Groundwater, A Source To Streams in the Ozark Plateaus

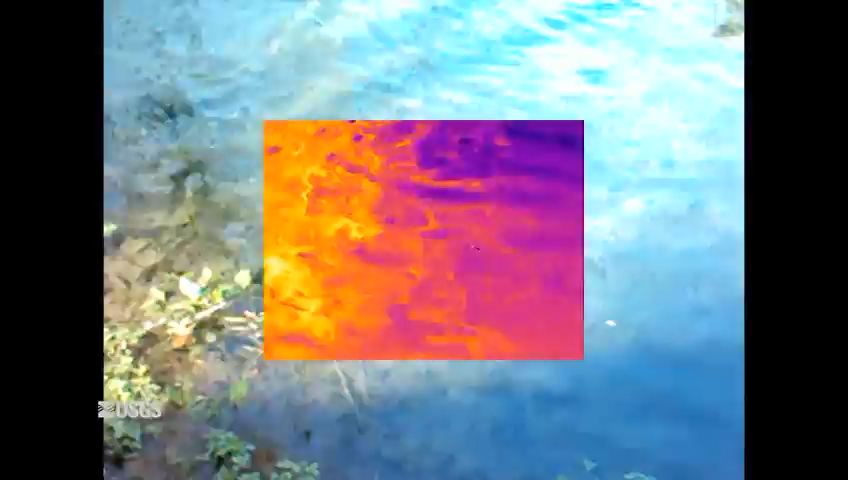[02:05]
Another method to literally see groundwater entering a stream uses thermal imaging.
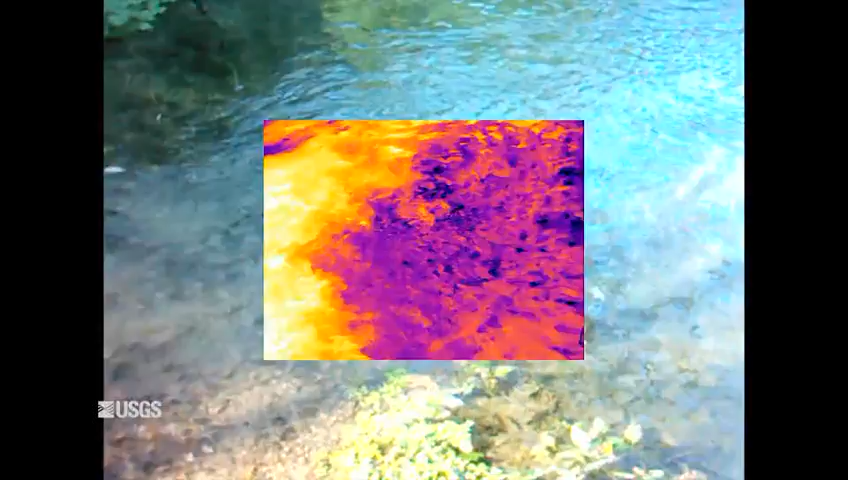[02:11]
Because groundwater is insulated from rapid shifts in surface temperature, it tends to emerge from the ground at temperature either above or below surface water.
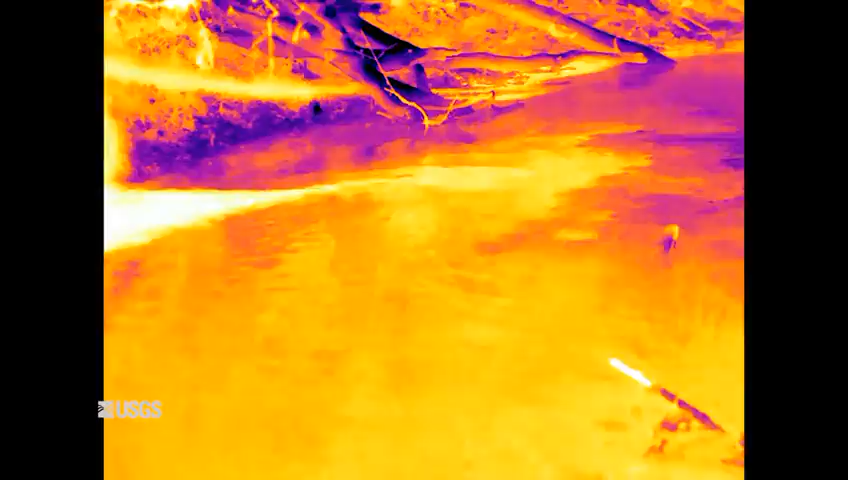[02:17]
In our case, thermal imaging was taken during the winter,
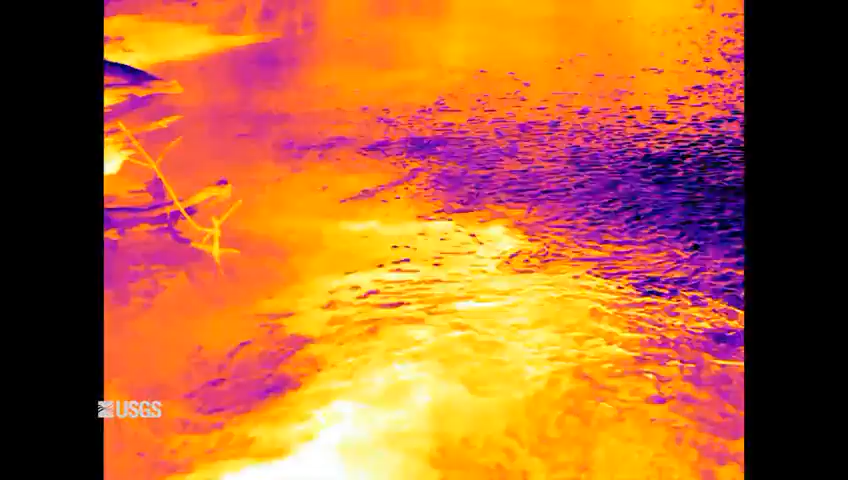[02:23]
so groundwater is actually warmer than the surrounding surface water. Groundwater can emerge at single point locations from springs adjacent to or underneath surface water bodies, or it can enter slowly, diffusing into the surface water.